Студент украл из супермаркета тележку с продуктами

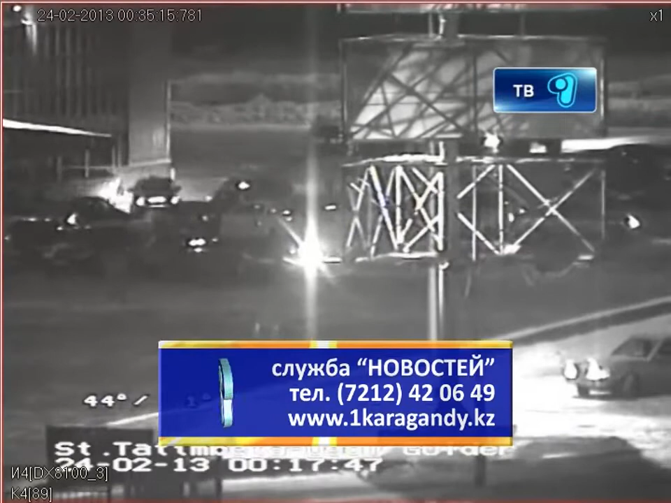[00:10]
установленные в юго-восточном секторе города, у одного из крупных торговых домов заметил, как от торгового центра убегает группа молодых людей, которые катят перед собой наполненную продуктовую тележку.